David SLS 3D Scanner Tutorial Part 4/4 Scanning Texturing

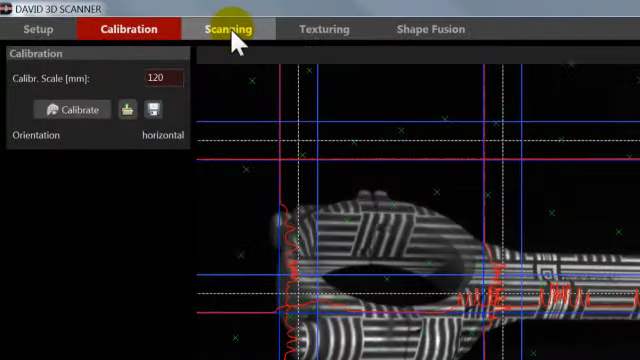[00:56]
menu and look closely at the live camera image it should show the object well
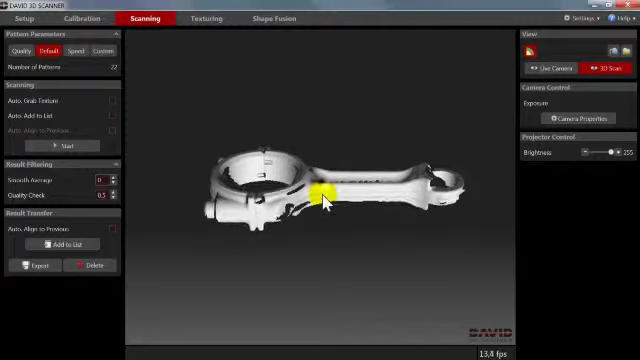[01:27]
your scan result press and hold the right mouse button to rotate the view if
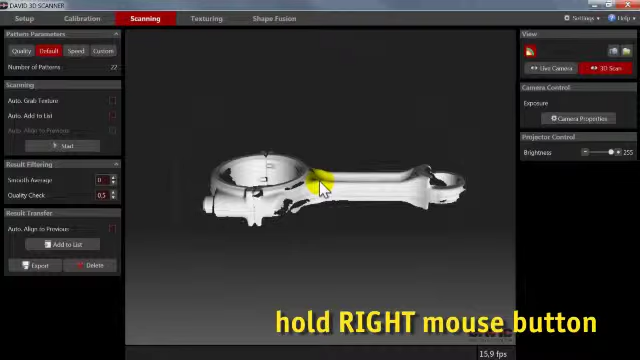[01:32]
you do this with the mouse pointer outside the white circle the view will rotate around the
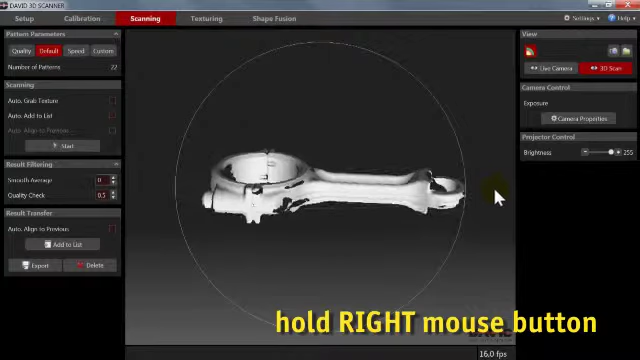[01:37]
view axis you can use your mouse wheel to zoom in and out and
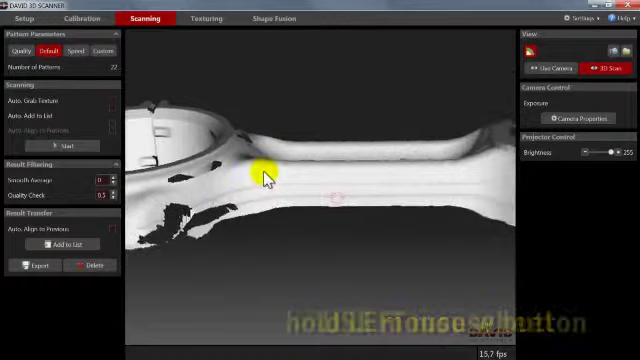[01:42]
press and hold the left mouse button to move the view if
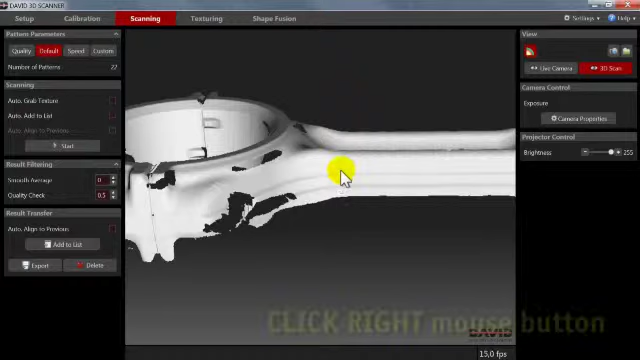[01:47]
you want to look closer at a certain region market with a short click of the right mouse button
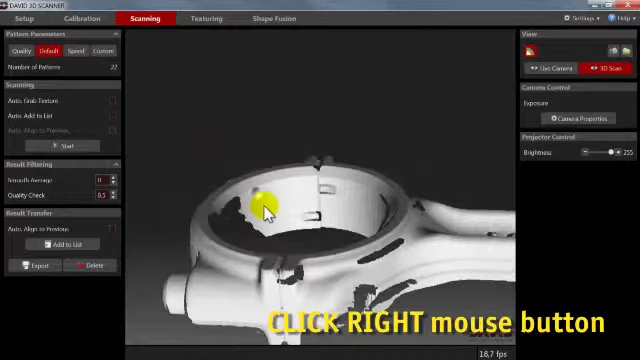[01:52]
then rotation and zooming will focus on that region
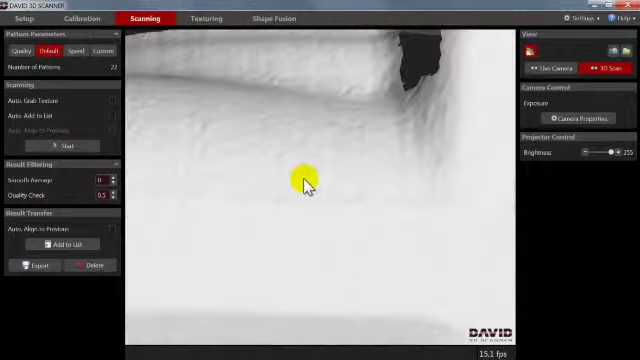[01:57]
to zoom back to the entire model click scan and to switch
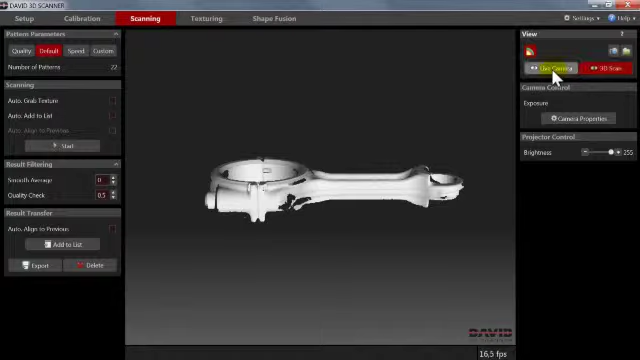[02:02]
back to the live camera image click live you can save your scan
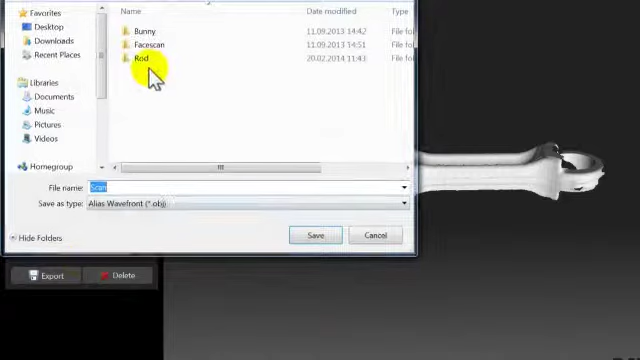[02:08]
result as an obj file at any time also if you should want to collect
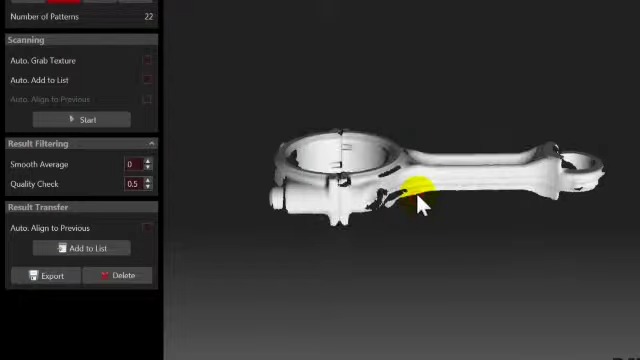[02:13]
several scans of the same object in the software click on add to list you